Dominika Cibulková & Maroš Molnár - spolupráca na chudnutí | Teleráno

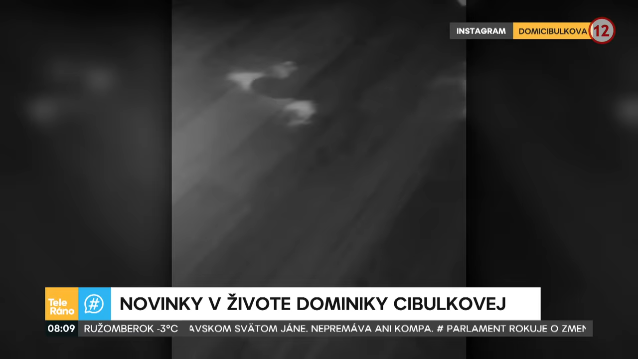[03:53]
Ježiško k nám prišiel, nechal u nás stopy. Prosím ťa, teraz to vidíme. Bol aj u vás. No my to tu máme. Teraz to vidíme aj u nás, samozrejme. Áno, takéto stopy.